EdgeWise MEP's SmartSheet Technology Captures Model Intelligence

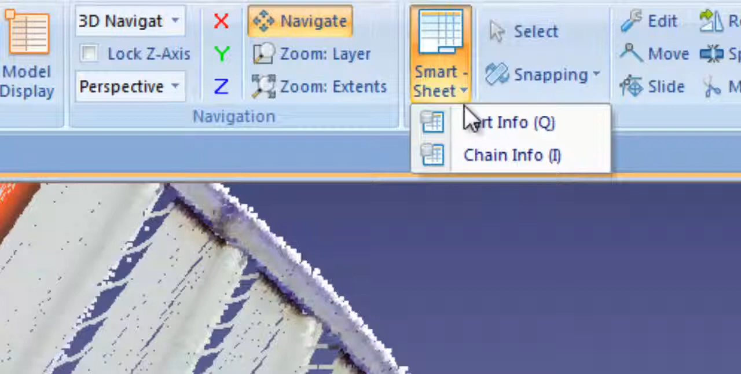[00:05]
The Edgewise Smartsheet technology gives you a powerful tool to add intelligence, assign Revit families, as well as edit any individual pipe, component, or an entire pipe run.
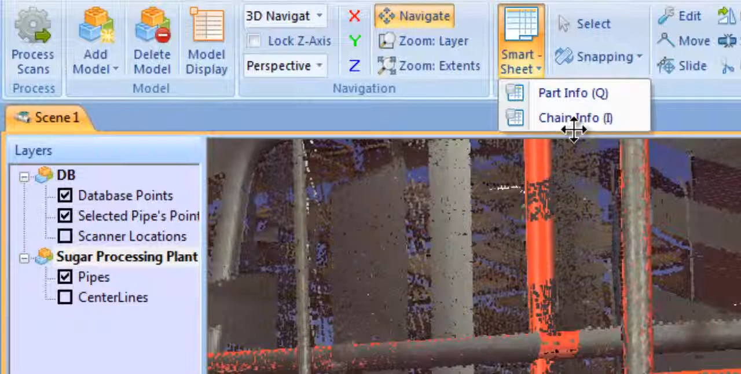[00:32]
The Chain Info worksheet contains key intelligence on each pipe run, such as diameter, pressure rating, standard, layer, and more.
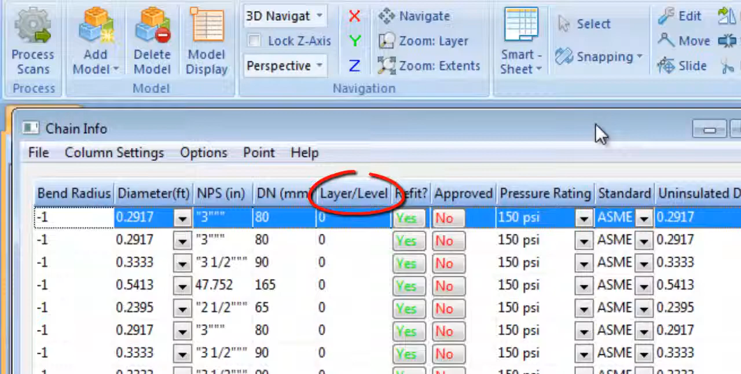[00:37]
Any of the values in Smartsheet can be edited by pipe, pipe run, or as a group using our multi-edit tool. Here I'm changing these 1-inch pipes to the conduit family.
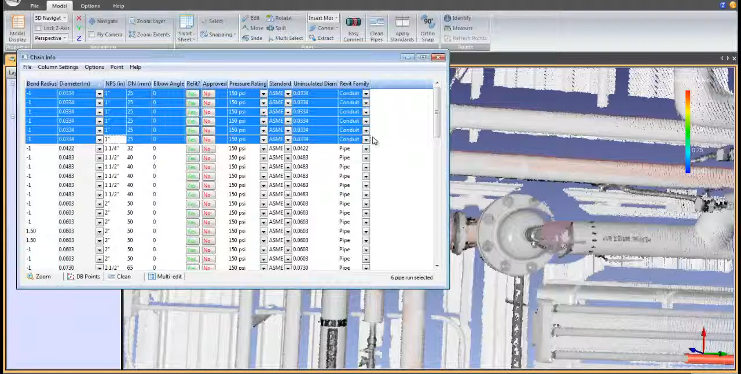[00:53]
Assigning elements to either Revit pipe, conduit, or duct families is an important part of the workflow. These 1-inch cylinders will now export to Revit as conduit.
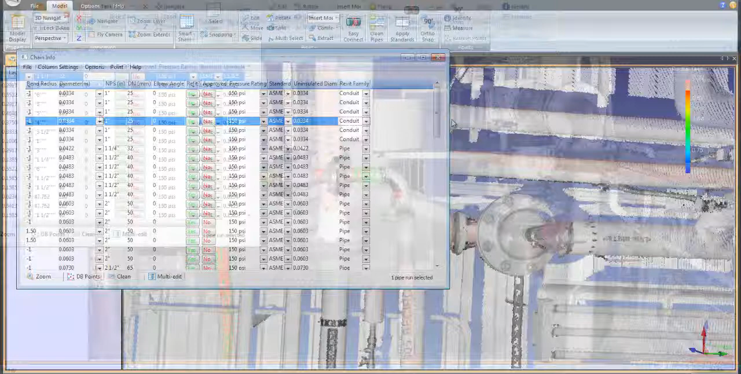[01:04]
Edgewise MEP's Smartsheet technology gives you a powerful time-saving tool to organize and edit your model, then assign Revit families as you prepare to export the model to Revit or another CAD program.